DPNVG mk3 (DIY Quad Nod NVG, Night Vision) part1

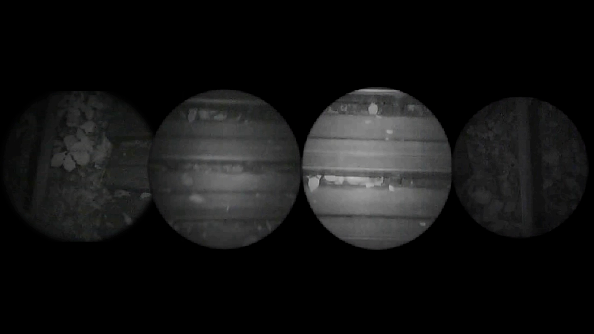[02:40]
two cameras in the front are aligned together so that their views are completely overlapped with just a little offset. So the viewing angle of front two camera is 38 degrees. And because two cameras in the sides are providing mid peripheral view which has much lower visual clarity, their views are not overlapped, which means the total horizontal field of view is 114 degrees.
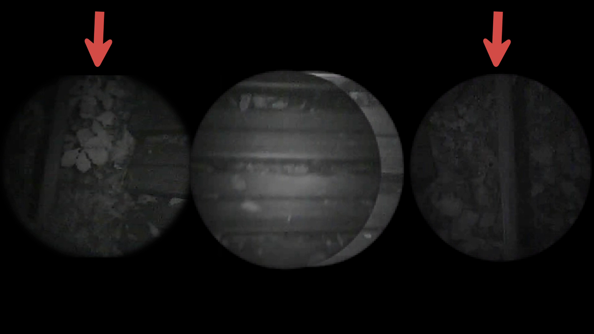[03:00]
And this is a huge advantage, especially when it comes to situational awareness.
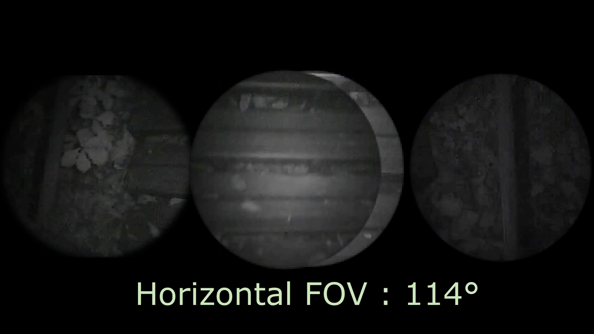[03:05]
This is great for going through a place with lots of obstacles.
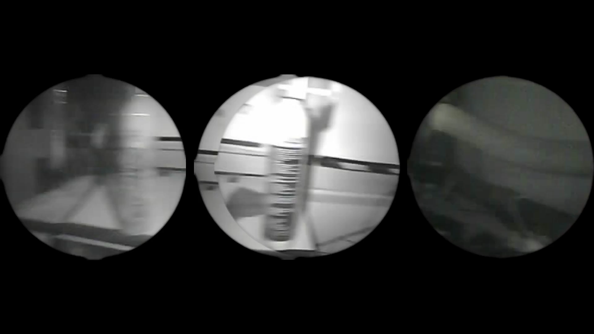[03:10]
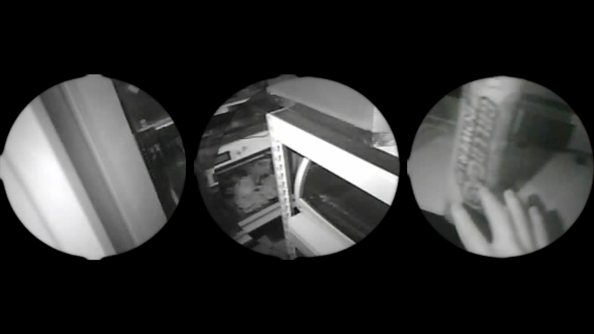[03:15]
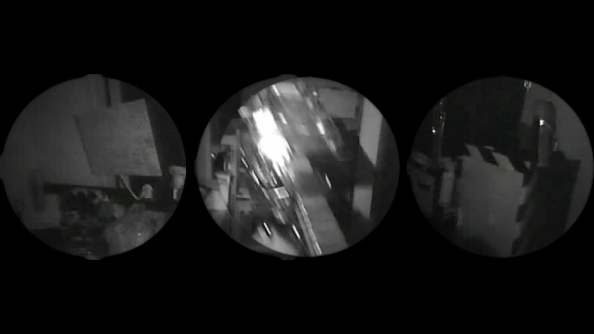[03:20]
For shooting multiple targets. But there are also some downsides. Since this is a digital night vision and it provides only 30fps, latency of Mark III is pretty big.
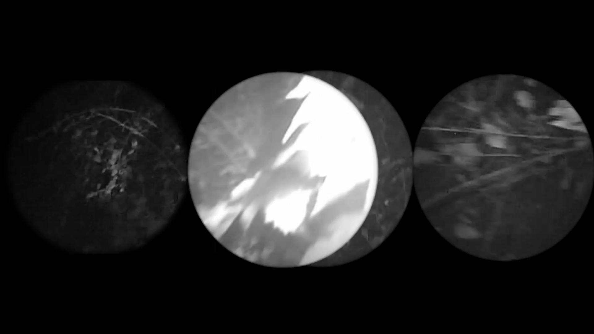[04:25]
I think I can see up to like 10m or maybe 50m.